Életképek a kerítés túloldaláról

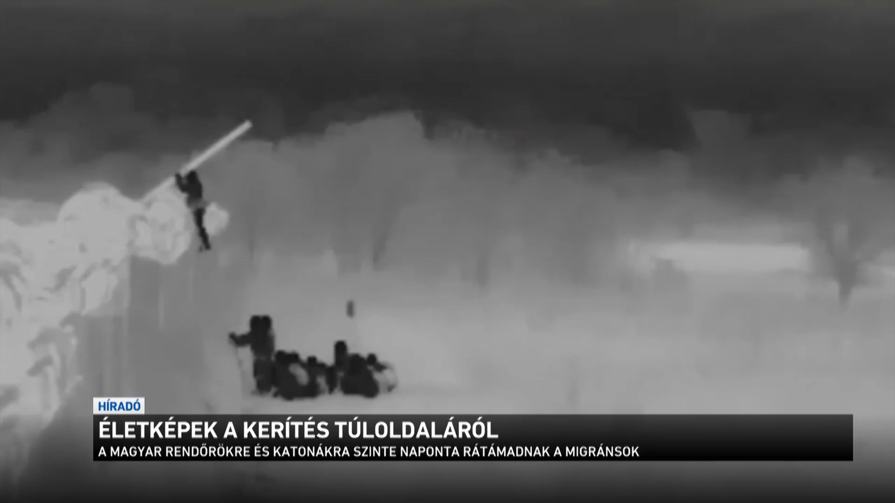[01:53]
A hatóságoktól sem riadnak vissza, sőt, amikor megjelennek a rendőrök, kövekkel és husángokkal támadnak rájuk.
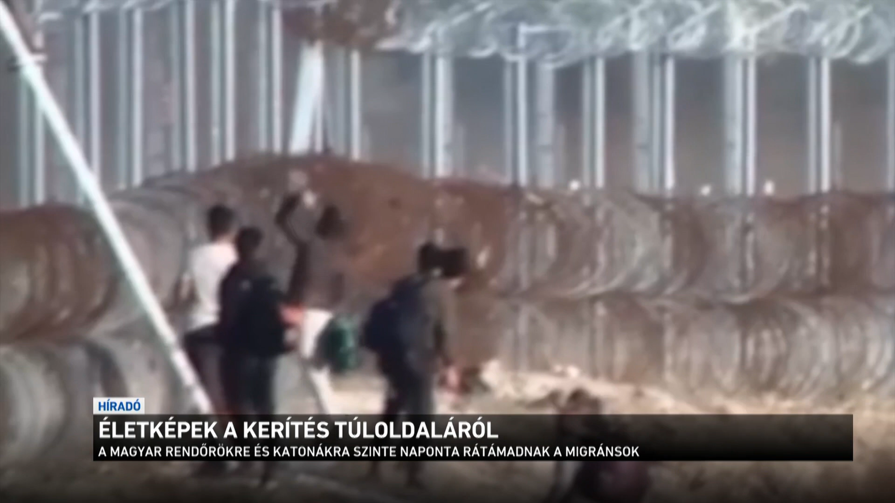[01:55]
Az illegális bevándorlók csoportosan ostromolják a határt.
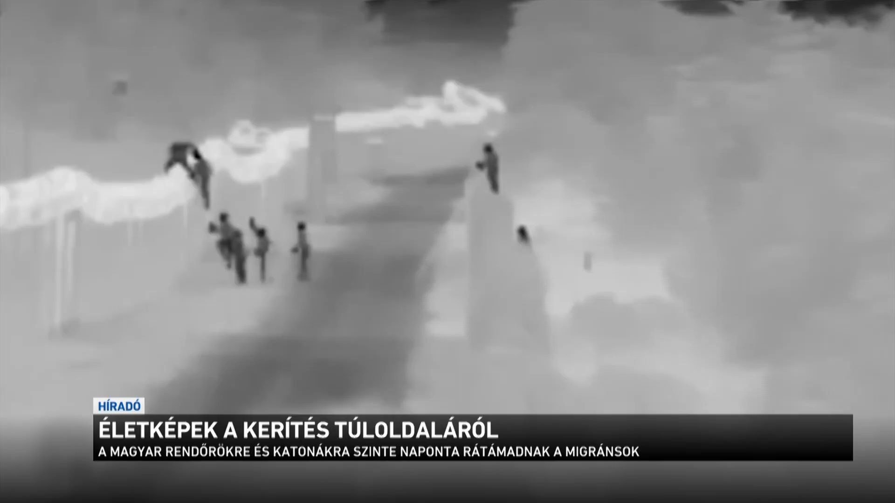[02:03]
Nem egyedi esetet rögzítettek a kamerák, a rendőrökre és katonákra szinte naponta rátámadnak a migránsok.